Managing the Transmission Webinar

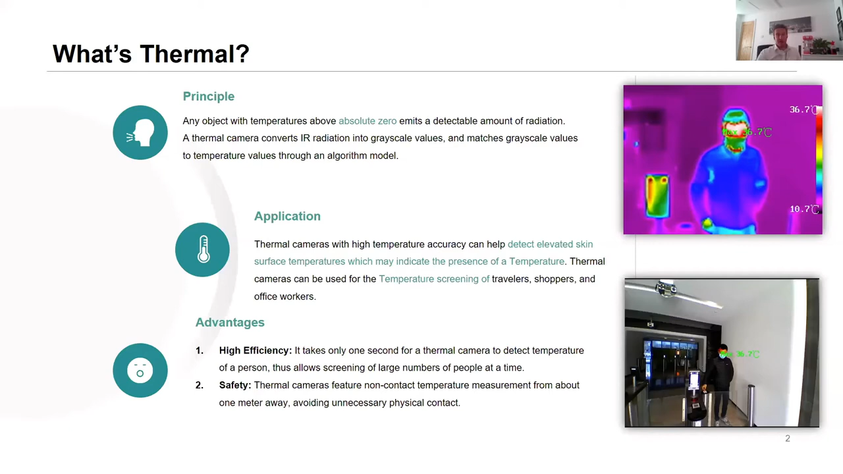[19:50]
On screen: scale bottom 10.7°C
that they shouldn't be picking up on that body temperature monitoring machinery to make sure that that machinery is running at its optimal temperature or even fire detection as well so with a few edits and a few changes to uh to firmwares we can now offer a highly accurate thermal temperature screening device so from that brief intro you've probably figured out for yourselves that these are not covid 19
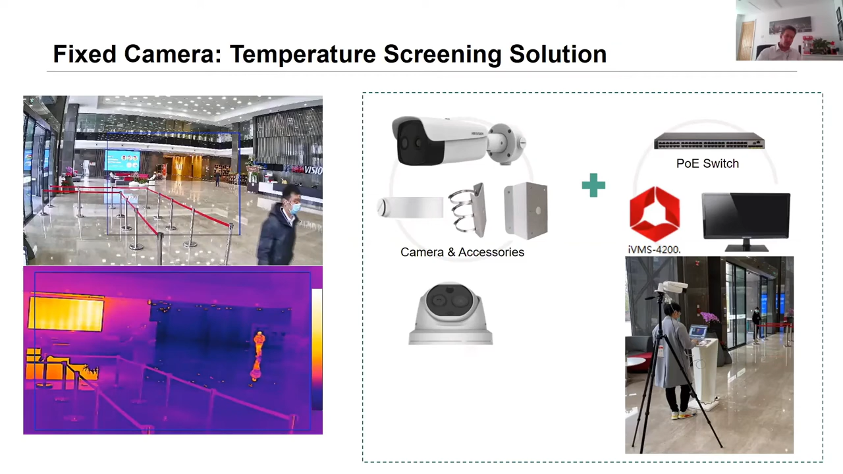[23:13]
recommend 30 people all of a sudden pile in at once because obviously social distancing out of the window but it's just an example of how accurate and how advanced the technology is so moving on now as we saw on the previous video briefly this is one of our handheld devices so if keeping on the move um deploying quickly is key to your operation we can offer a handheld screening device so what this will do is this is battery powered so there's no cables equally it's wi-fi operated as well so again no no cables so you can hold that in your hand as the as the name suggests or if you want to be a little bit more fixed on the right hand side there you can mount that on
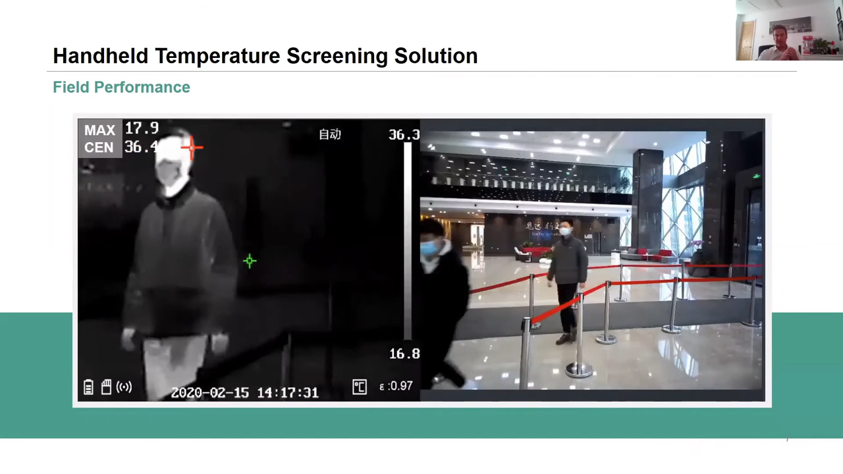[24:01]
and processes that information potentially back to an nvr so that information can be stored and referred back to later
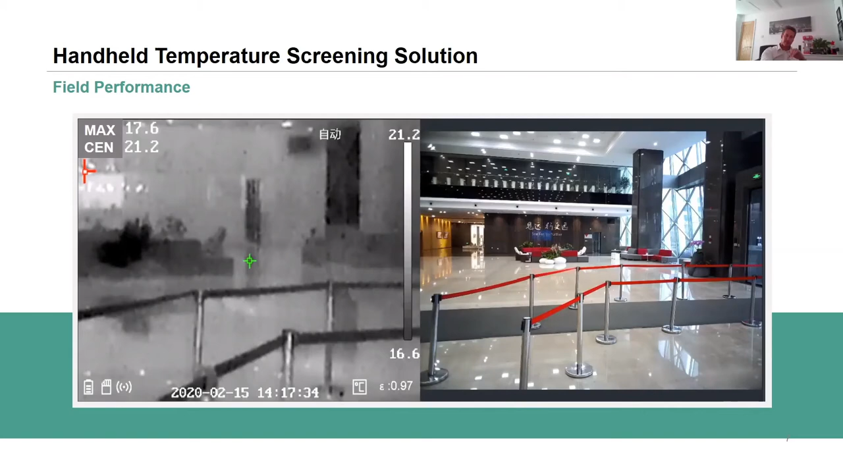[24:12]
the next device another another interesting one and a very popular one in fact with a dual use as well so not only will it do the thermal screening uh